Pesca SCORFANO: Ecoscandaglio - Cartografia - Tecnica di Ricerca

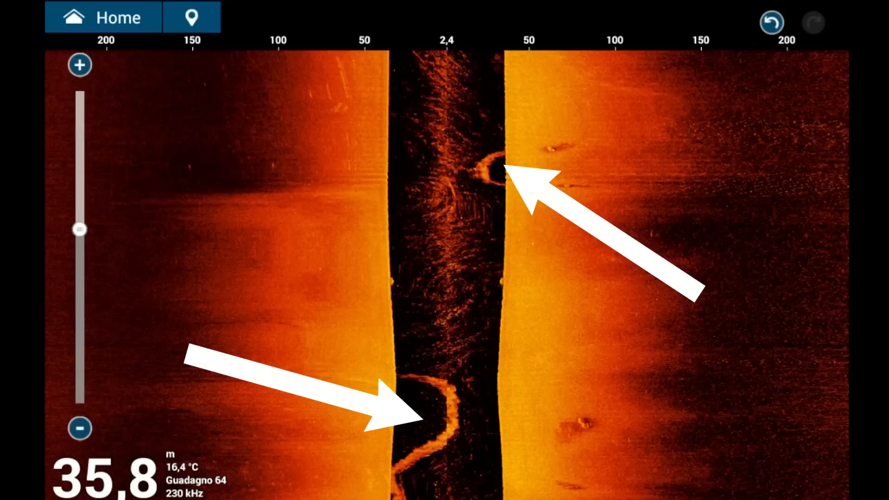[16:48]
On screen: depth 35.8 m, water 16.4°C
sinceramente perché ci sono sicuramente tantissimi posti che meritano di essere scoperti e testati queste due banane che vi sto indicando adesso in questo momento con le frecce queste non sono cose che stanno sul fondo queste sono delle scie in superficie della mia barca che ha fatto le virate e anche quelle visto che rimangono turbolenze e bollicine d'aria nell'acqua vengono evidenziate tranquillamente dal nostro side vision come vedete qui siamo a una profondità di 35
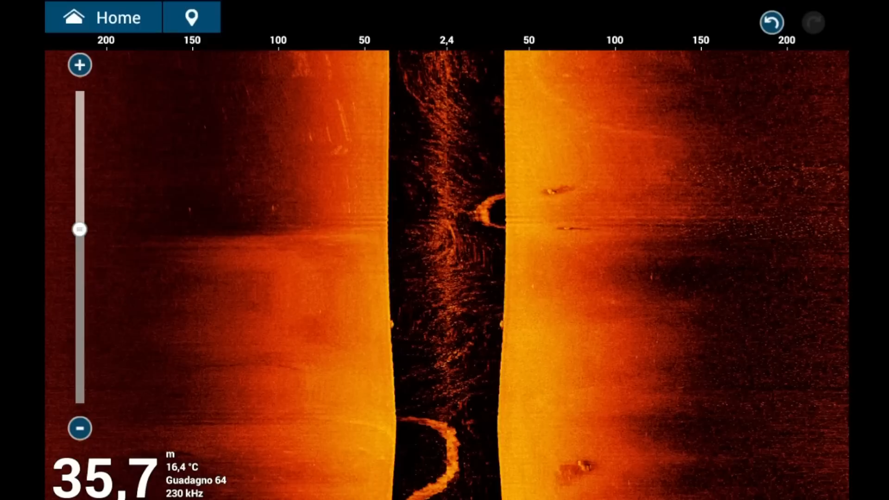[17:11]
On screen: depth 35.7 m, water 16.4°C
metri e la portata adesso è 250 metri
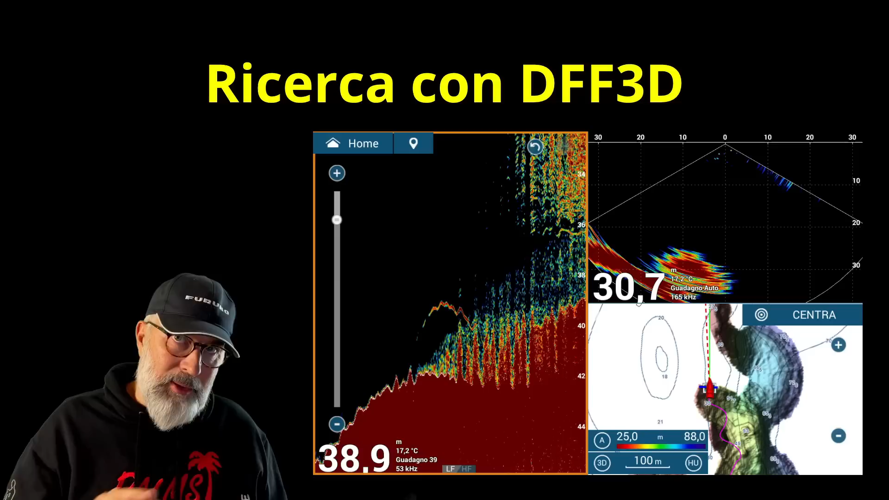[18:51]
queste cose qua si riescono a vedere tanto meglio con l'ecoscandaglio classico il DFF3D lo utilizziamo per un altro scopo non per l'uso ecoscandaglio sono due cose diverse
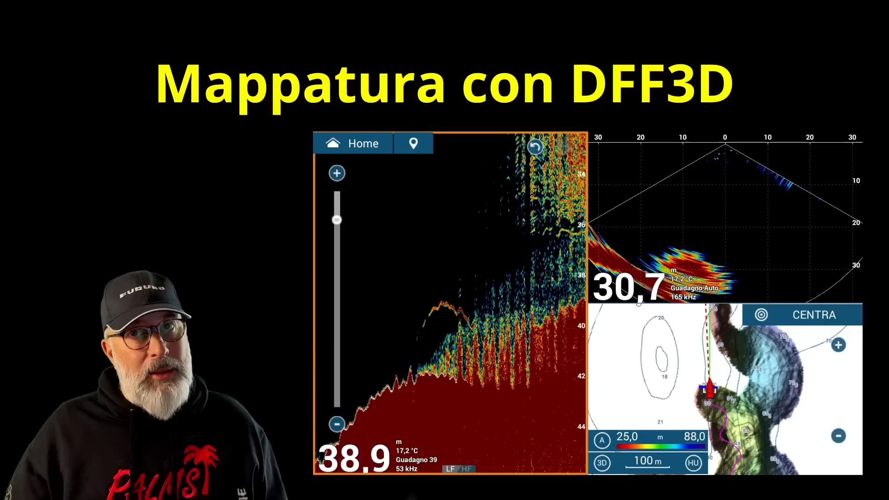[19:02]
ecco appunto una cosa fondamentale è la mappatura con il DFF3D grazie a questi 40 BIM il DFF3D è in grado di fare la mappatura del fondo vi faccio vedere proprio una mappatura fatta con il DFF3D
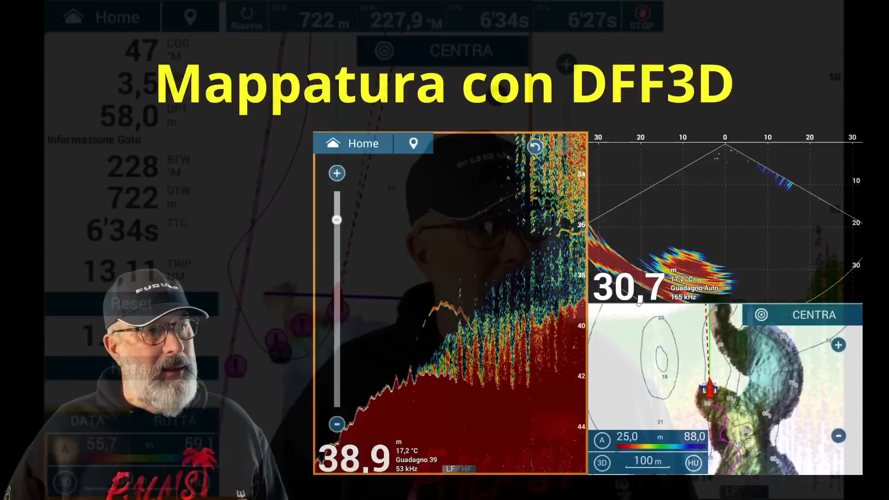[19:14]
On screen: water 17.2°C
questa che vi mostro in questo momento questa riga viola con queste freccine che si muovono era la rotta che stavo seguendo senza piloto automatico ero con la navigazione manuale ma questa era la rotta
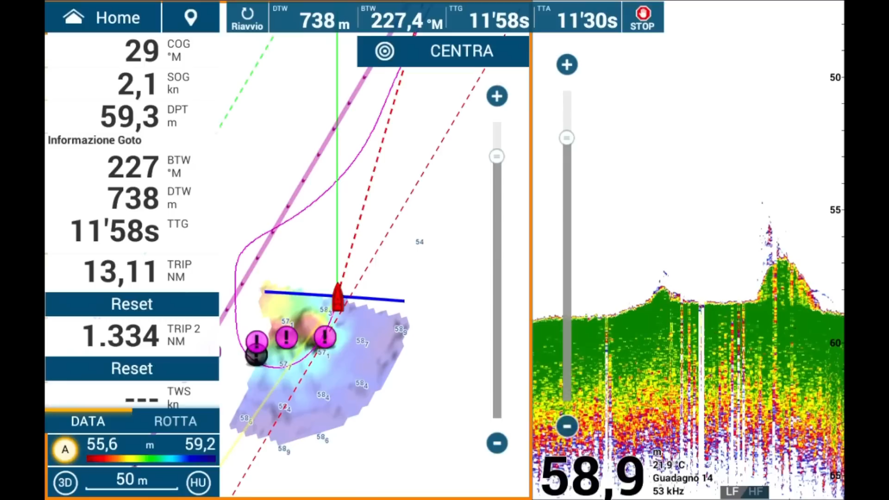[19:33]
sulla rotta avevo trovato un punto interessante che è questo punto qui viola che vi sto mostrando adesso
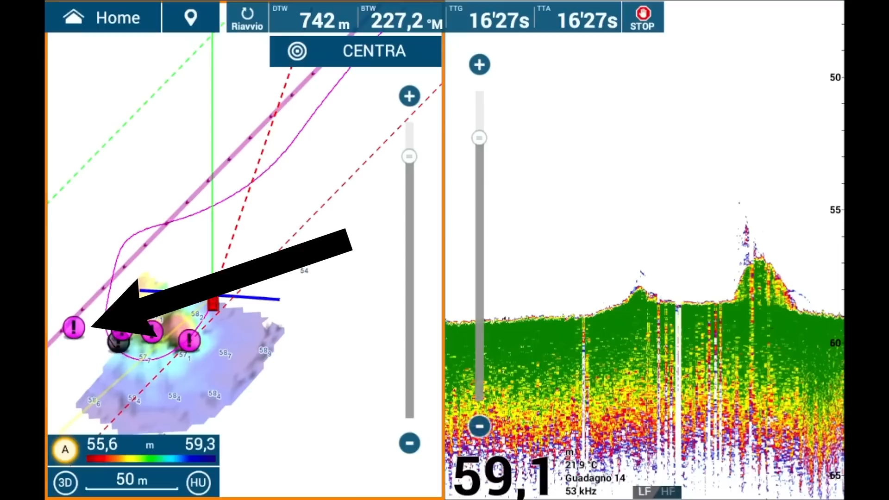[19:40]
On screen: water 21.9°C
quindi quando sono arrivato ho rallentato ho lasciato sempre la traccia attiva mi raccomando la traccia è fondamentale per riuscire a vedere dove siamo passati e quindi che direzione abbiamo preso con la barca ho girato a sinistra e ho trovato
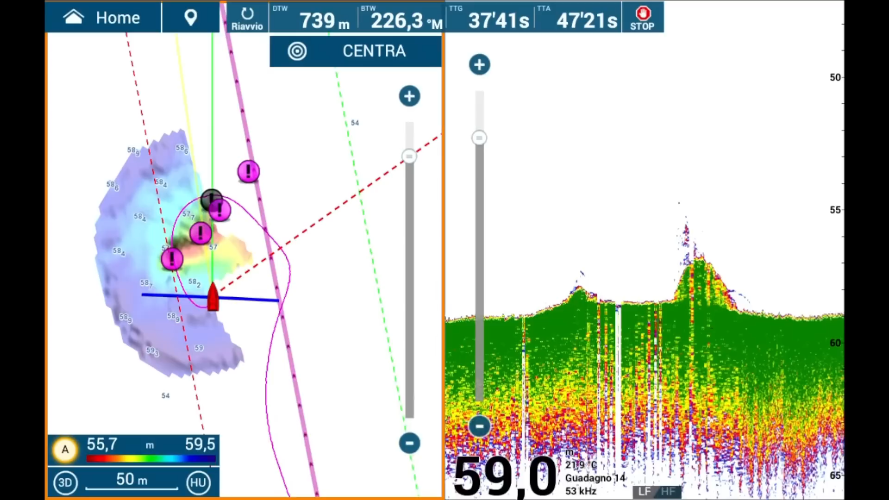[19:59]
queste prime rocce qui sul fondo come vedete adesso dopo aver fatto una piccola rotazione con la barca grazie al DFF3D inizio a fare tutta la mappatura di questi scogli a destra vedete l'ecoscandaglio adesso ho aumentato un po' lo shift qua siamo a una profondità tra i 54, 56, 58,
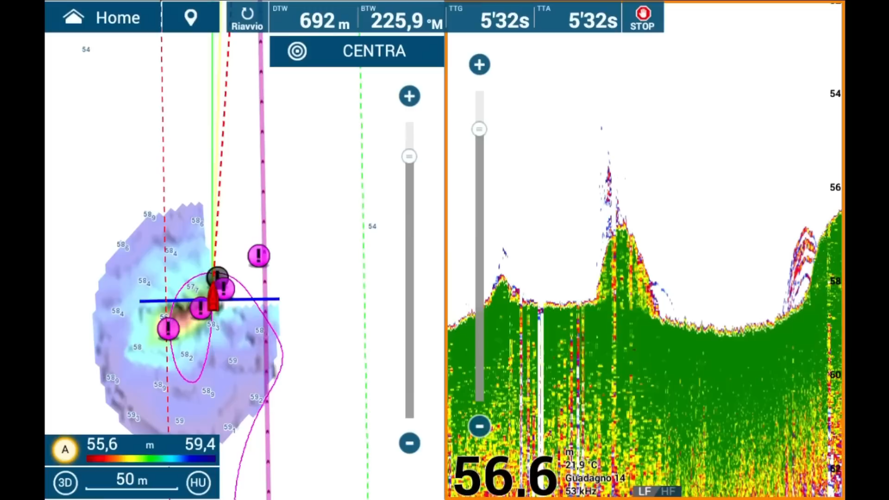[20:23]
On screen: depth 56.6 m
60 metri ho messo una color line un po' particolare verde stavo provando altre colorazioni rispetto alle classiche che uso sempre questi che vedete qui accanto alle rocce sono proprio dei mark molto interessanti sono dei pesci probabilmente sono pagelli abbastanza grandi da valutare cioè da farvi notare
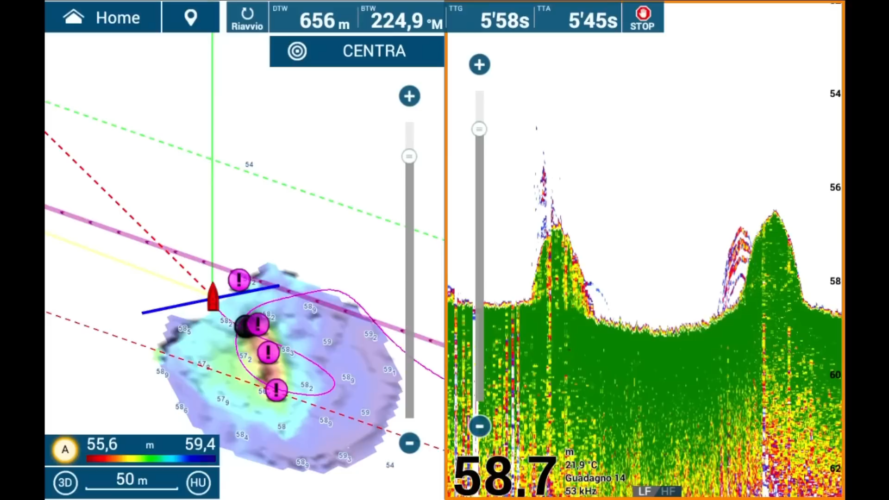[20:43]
On screen: depth 58.7 m
immediatamente è l'altezza di queste rocce stiamo parlando di rocce che sono sull'ordine dei 50 cioè il punto più alto arriva neanche a 56 metri il punto più basso siamo circa 59 questo vuol dire che queste rocce sono alte 3 metri non si tratta di rocce molto elevate se io non avessi usato lo shift in questo momento nella navigazione vi assicuro che queste rocce
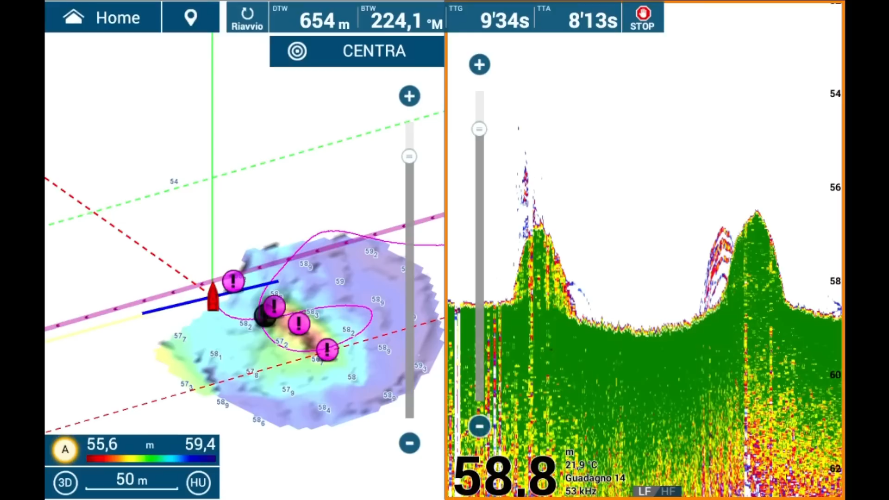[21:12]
On screen: depth 58.8 m, water 21.9°C
erano quasi invisibili è importantissimo veramente
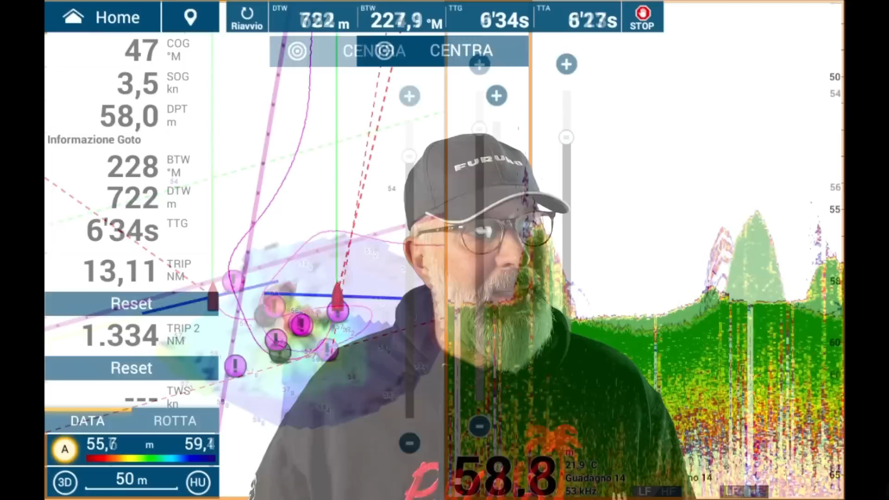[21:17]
importantissimo utilizzare lo shift in queste situazioni perché così riusciamo ad ampliare tutto
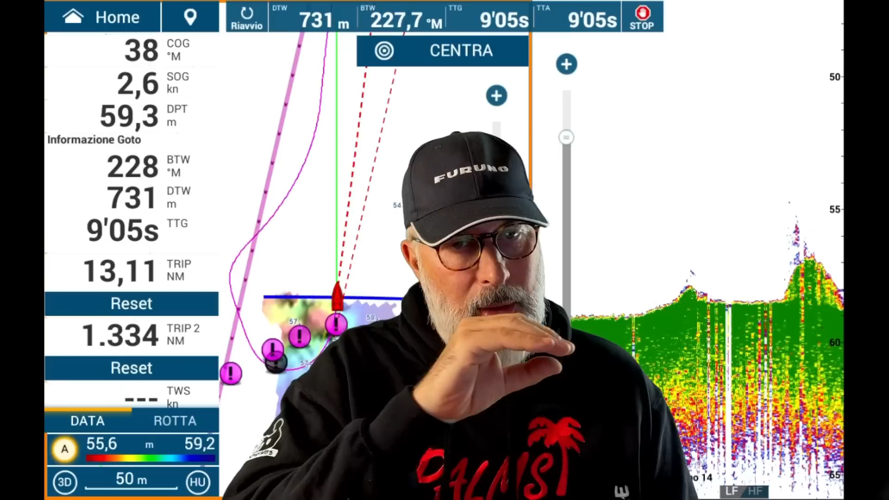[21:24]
On screen: depth 59.3 m
quello che si trova sul fondo e trovare un hotspot come questo che vi posso assicurare che mi ha dato delle
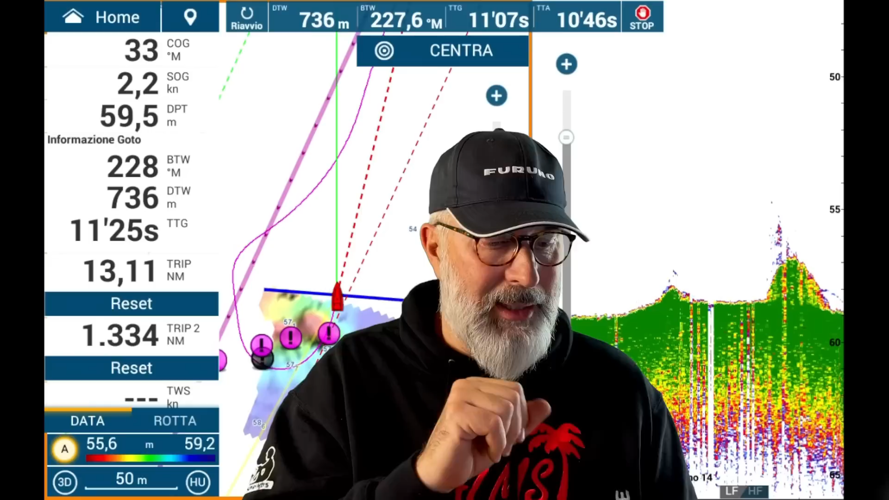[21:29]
On screen: depth 59.5 m, speed 2.2 kn
grandi soddisfazioni in questo posto ho preso tanti pesci è veramente importante ma se lo può ottenere soltanto utilizzando lo shift shift, gain,
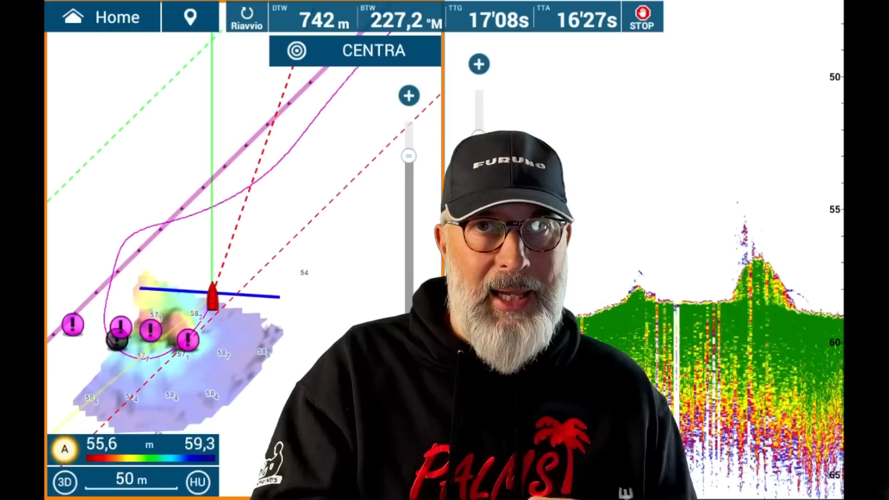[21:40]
clutter, tutto regolato, puntino ci permette di avere questo risultato sullo schermo
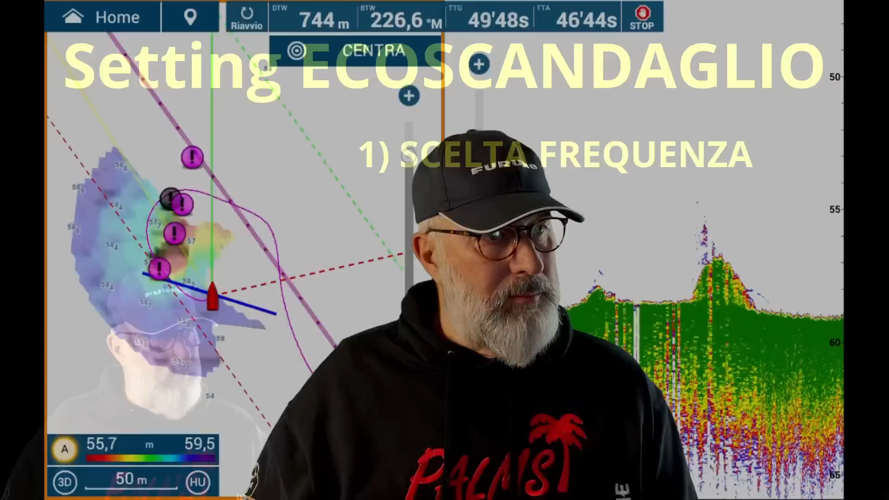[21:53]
setting ecoscandaglio prima di tutto bisogna scegliere la frequenza se stiamo cercando